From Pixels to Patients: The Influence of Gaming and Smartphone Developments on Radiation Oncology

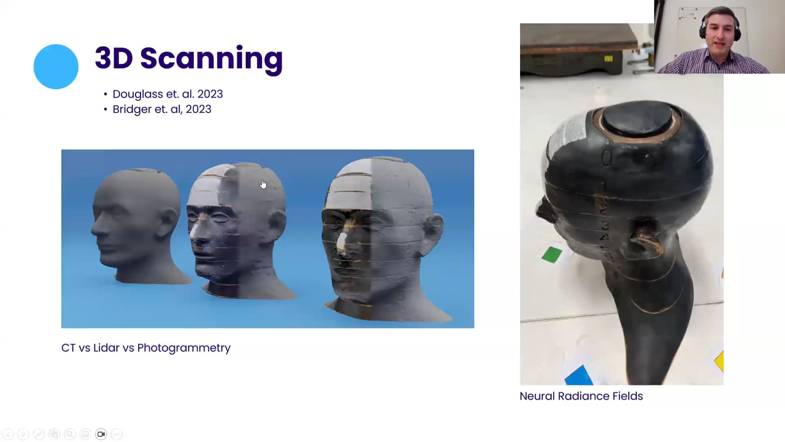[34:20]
radiation oncology where the standard approach was to use ct to define the contour of the patient body but we also explored the use of lidar scanning to scan these phantoms so you can see similar quality but then we came to the conclusion that photogrammetry and structured light scanning really is the new standard for generating these bolus due to the resolution you can get you can really see like the numbering of the slices here on the rando phantom which you just don't get on ct because of the resolution
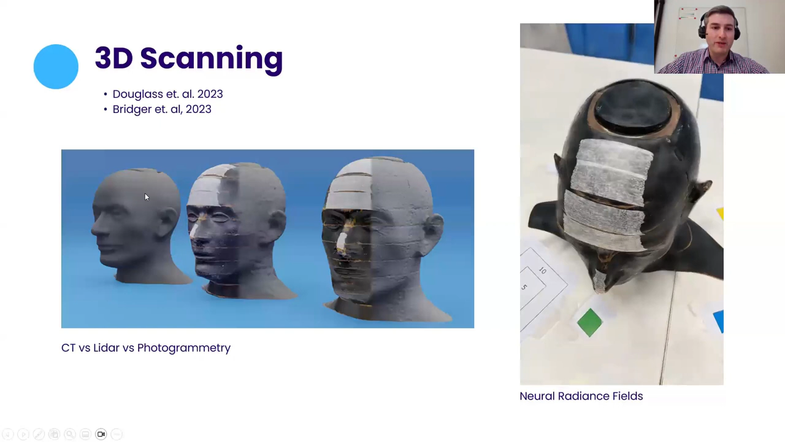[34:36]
and i also wanted to highlight this new emerging technology for 3d scanning which is called neural radiance fields so this reconstructs 3d scenes from photos using artificial neural networks you you give it a whole bunch of photos from different angles you tell the machine learning model what angles they were taken from
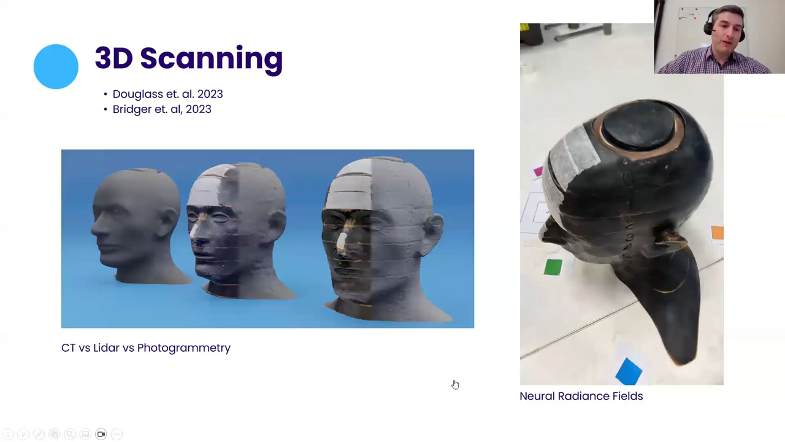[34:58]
and what position the camera was and then after training the machine learning model you can generate
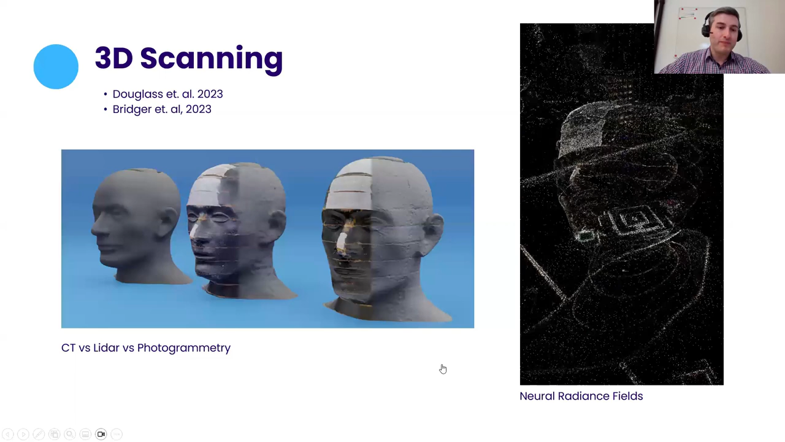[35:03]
reconstructions of the the scene from angles that hadn't previously seen and you can then convert this into a 3d model of whatever the object you're trying to scan
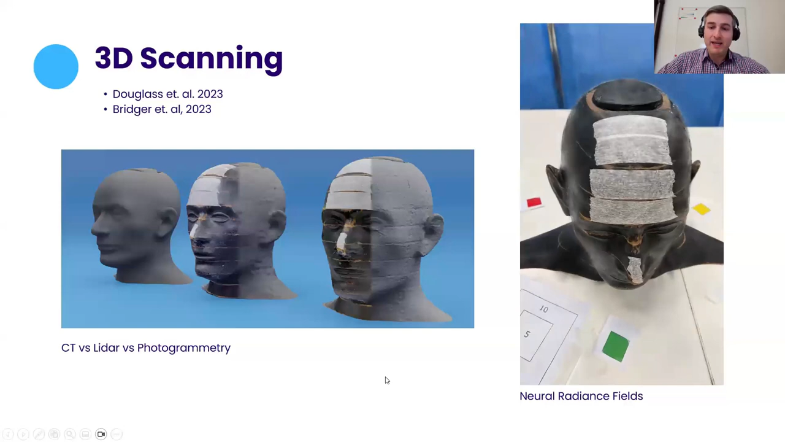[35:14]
and the big advantage to this approach is that it's not subject to the same limitations of imaging transparent or reflective surfaces that photogrammetry structured light scanning are
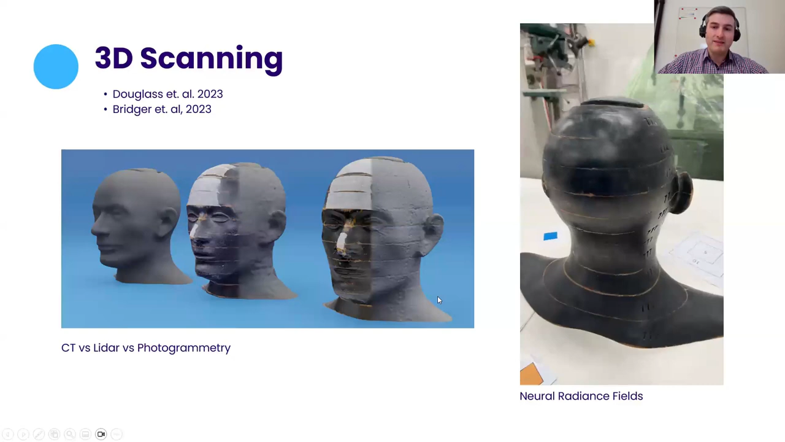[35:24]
so i think we're going to see this sort of technology start to advance radiation
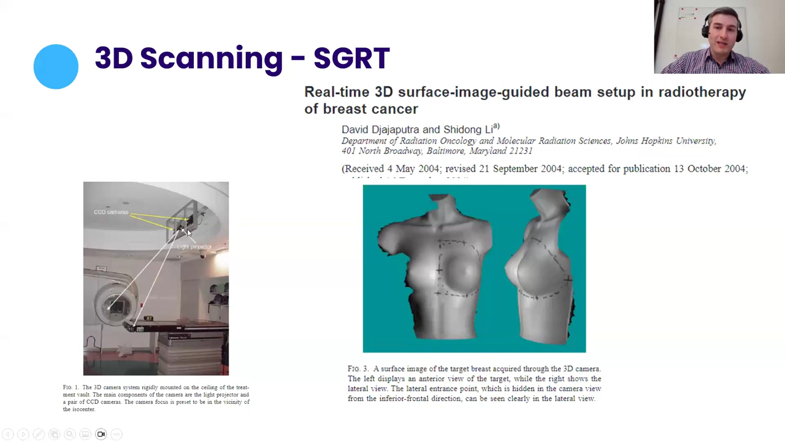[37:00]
a light projector and they were able to reconstruct the shape of the patient
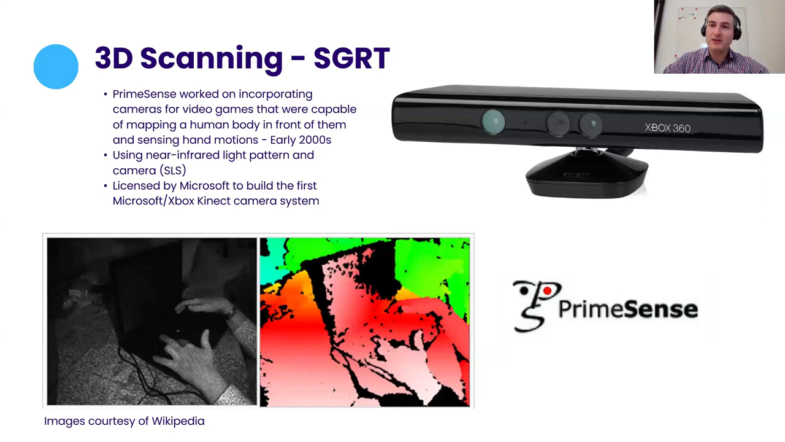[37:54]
games and this was all done in early 2000s so i'm not sure if it had any influence on the development of sgrt but it's it's interesting that it was all done sort of in parallel about the same time sgrt was being developed and so it's not unlike the sort of camera systems you see on sgrt systems now where you have camera systems and light projectors